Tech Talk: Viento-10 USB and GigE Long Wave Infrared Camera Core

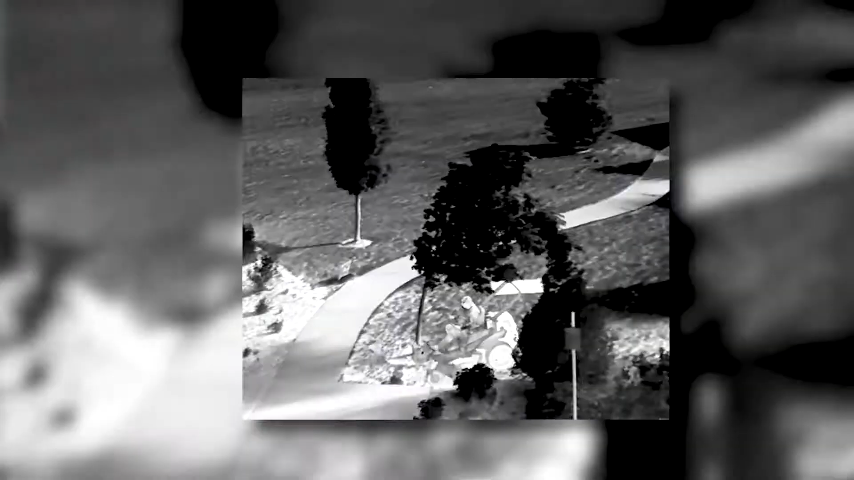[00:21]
Both these products feature a unique sensor.
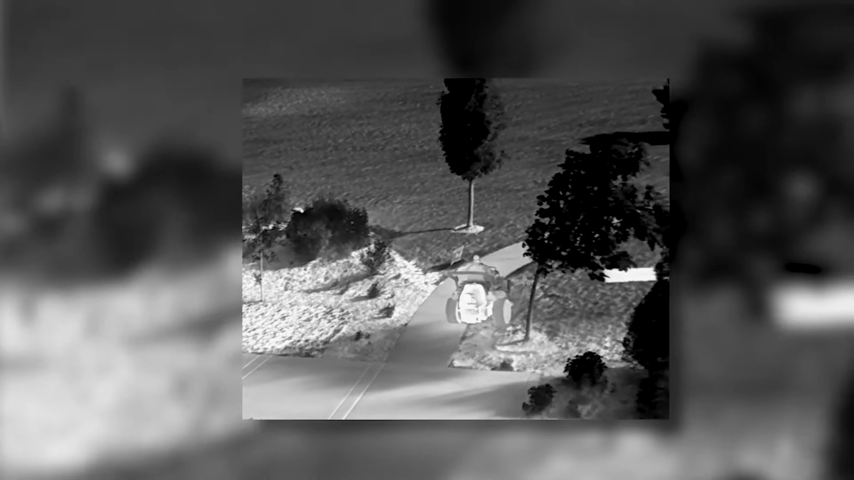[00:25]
The sensor is a novel 640 by 512 with a 10 micron pixel pitch sensor.
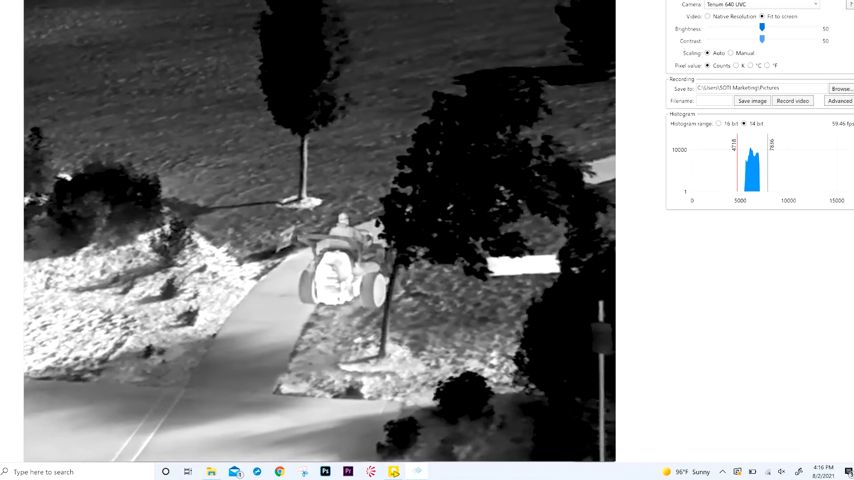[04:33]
the 16-bit digital output from the camera.